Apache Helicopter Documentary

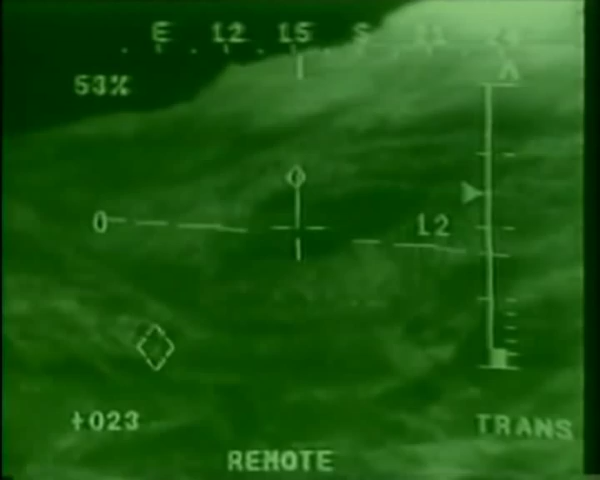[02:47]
a laser spot tracker, and a laser ranger designator.
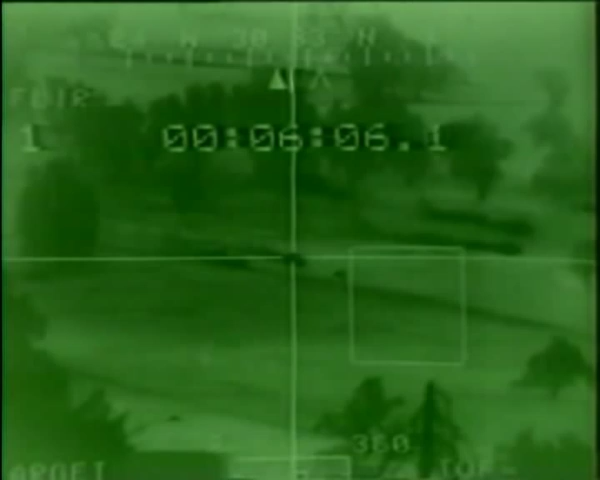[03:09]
the forward-looking infrared unit for the pilot's night vision system.